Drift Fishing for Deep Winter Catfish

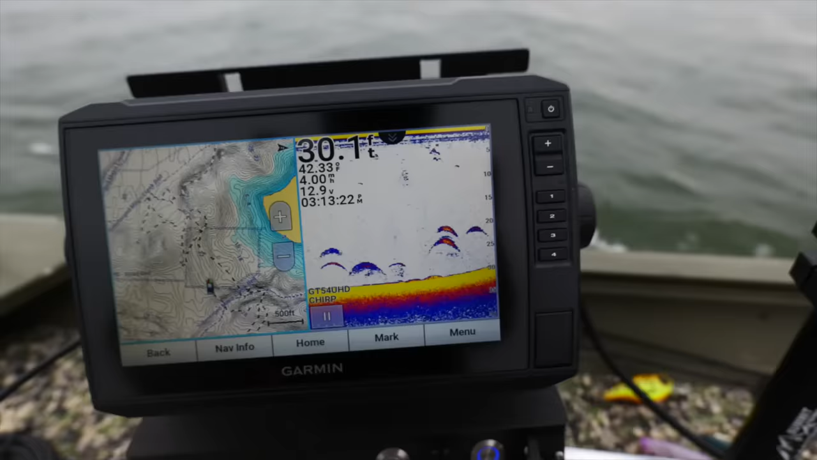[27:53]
On screen: depth 30.1 ft
Catfish right here in this zone. I'm gonna set up my drift to try to get some of these.
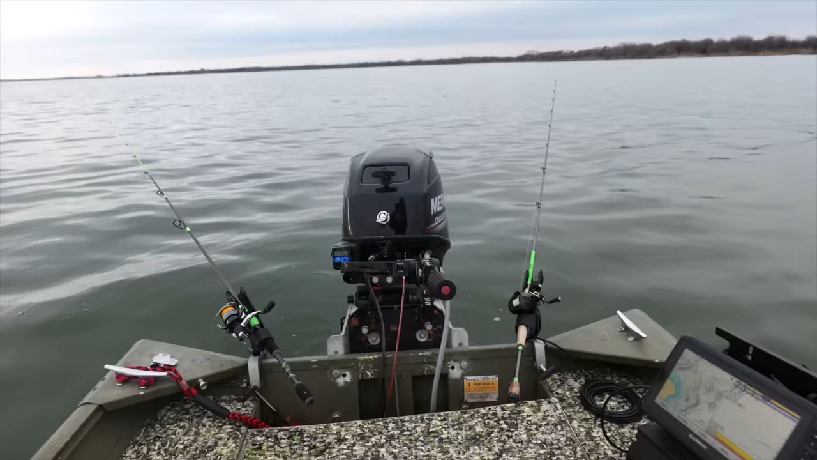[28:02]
It's cold out here, y'all. Setting up the last drift of the day right here. Hoping to get one more. Came up in about 20 feet of water.
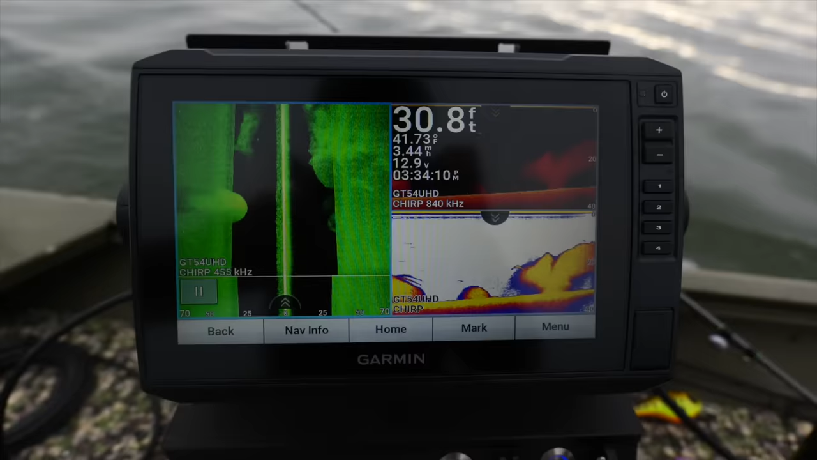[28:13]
On screen: depth 30.8 ft, speed 3.44 mph
We're gonna drift out to around 30. Saw just lots of shad up on this point. And we're going 0.33 miles an hour right now. Perfect little drift.